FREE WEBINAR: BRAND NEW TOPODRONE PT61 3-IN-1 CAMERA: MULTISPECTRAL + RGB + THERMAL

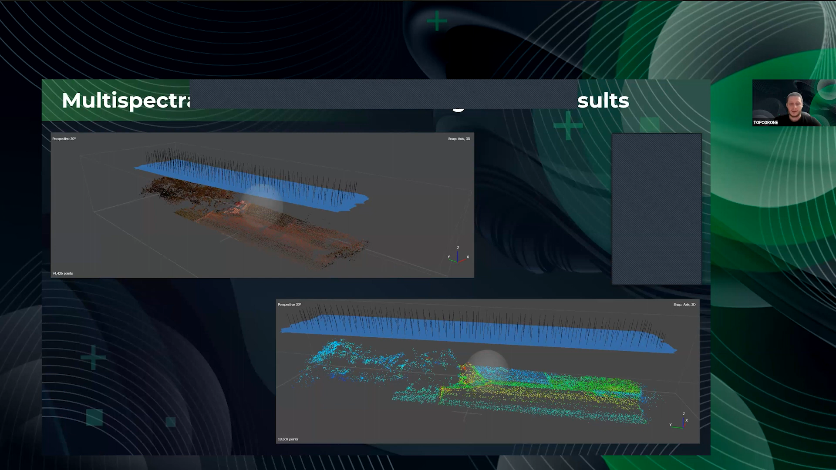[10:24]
in this case i would like to show you a bit more of the data which will be on the next slide so on this slide we can see the multi-spectral orto mosaic combined with the point cloud from the lighter on the left side and point cloud of the lighter plus the thermal scanner orto mosaic and
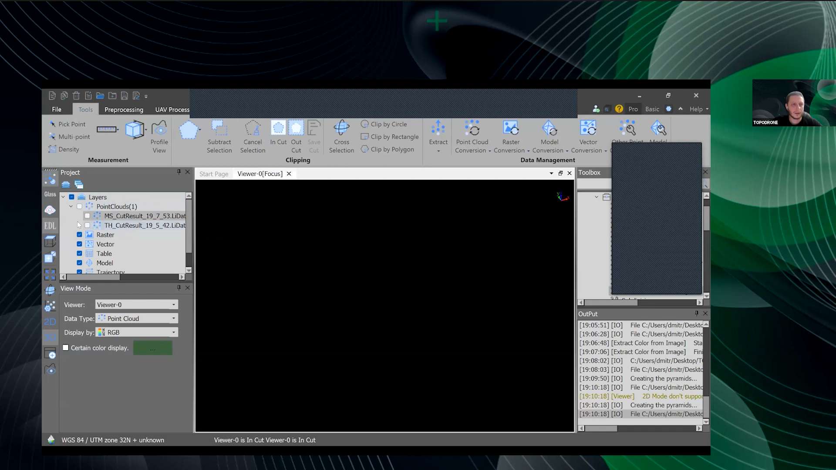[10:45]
we can start from the multi-spectral point cloud combined with the
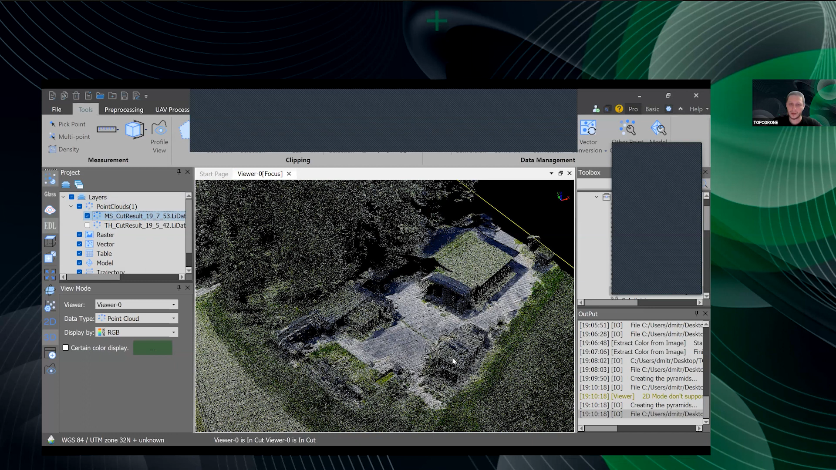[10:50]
lighter this is how it looks like you can check your profiles
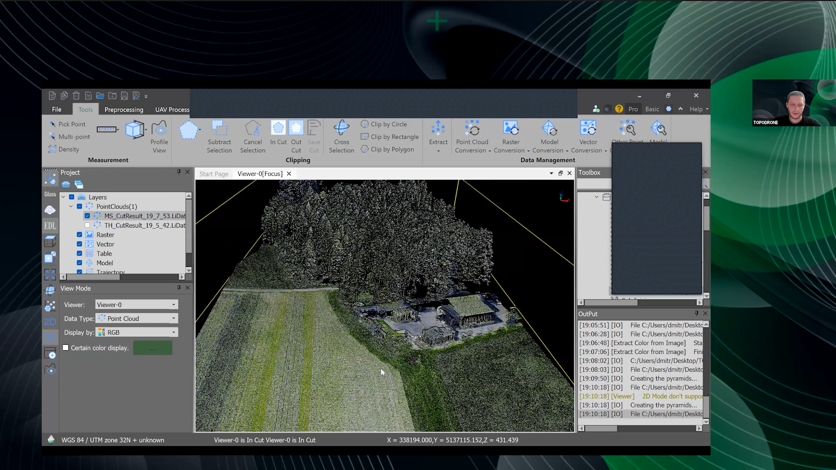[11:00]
you can check the density of the point cloud for example
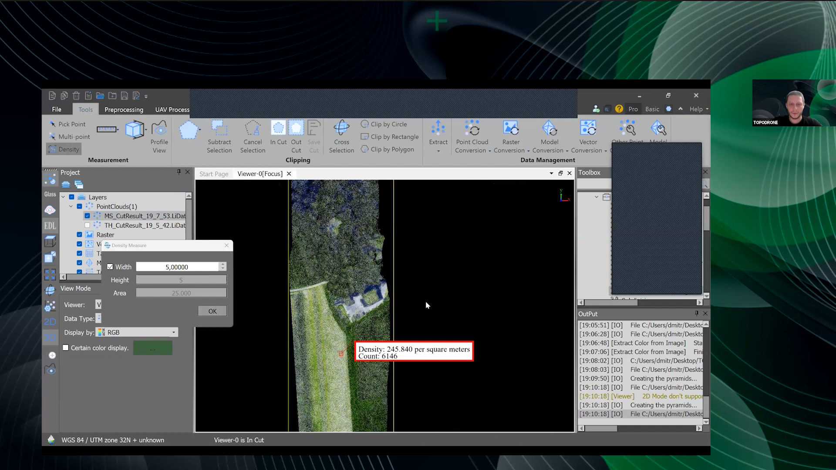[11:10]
and perform all of the works which are necessary so let's move forward and check the thermal scanner
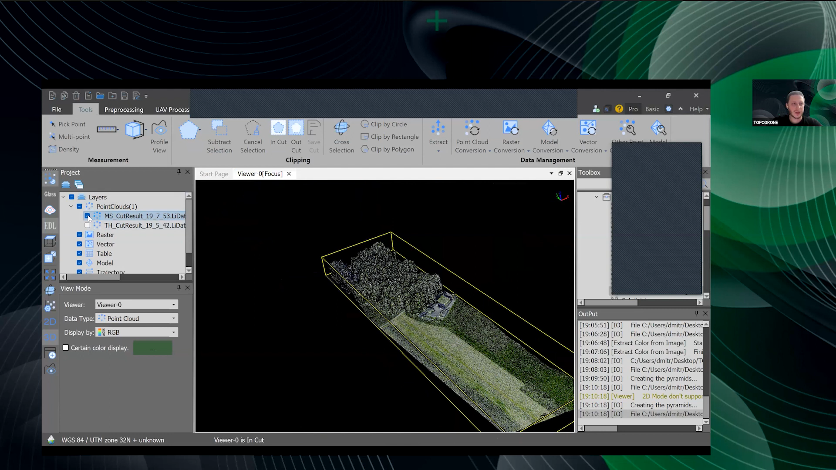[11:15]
so nothing special we were just combining uh two parts
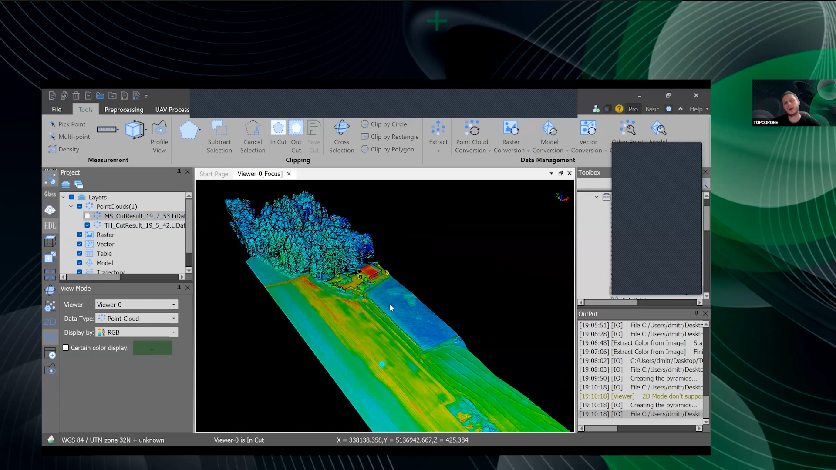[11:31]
of data and achieving the outstanding result in my
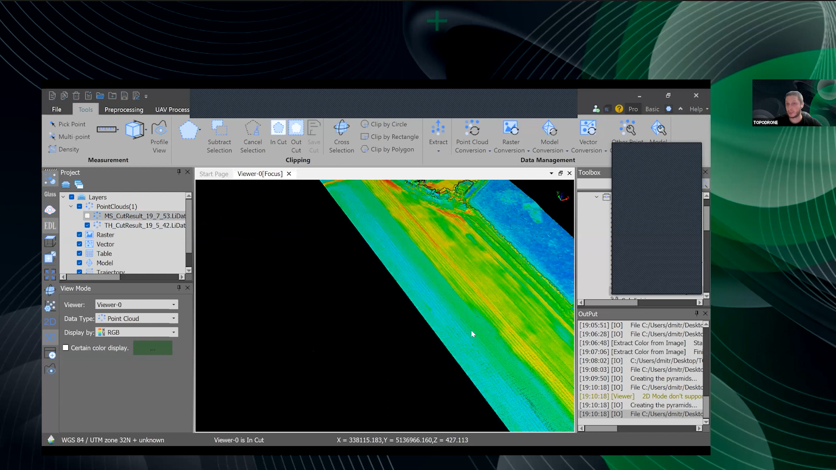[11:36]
opinion of course also one of the most fascinating results
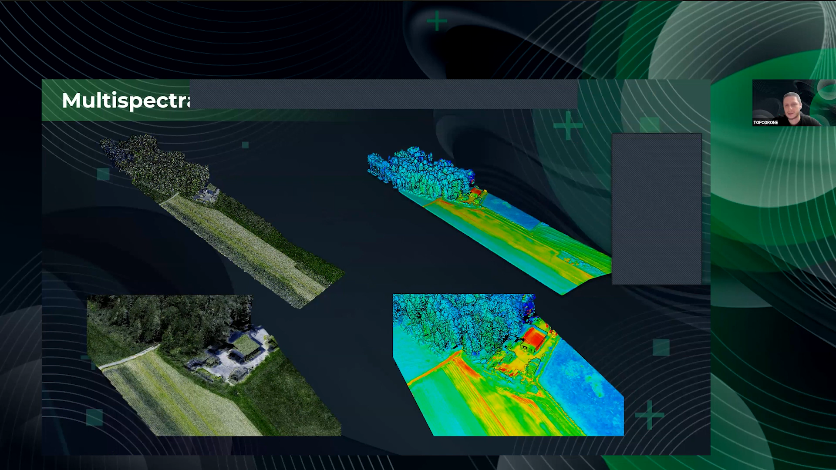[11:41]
uh are the orto mosaics uh the mapping that's why we are here uh on the top of the screen you can see the orto mosaic for the multi-spectral camera and at the bottom you can see the thermal scanner data these orto mosaics were used to colorize the point cloud on the previous step in the lidar 360 software which i was showing to you just now uh to achieve uh to achieve these results and i will
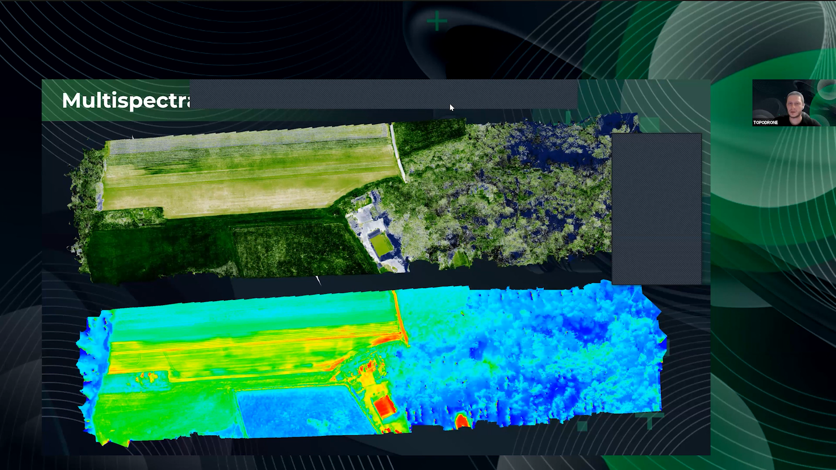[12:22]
i will do it again i will switch to another software just to show you uh the utilization of the orto mosaics which you may achieve uh using uh this equipment so that's the full orto mosaic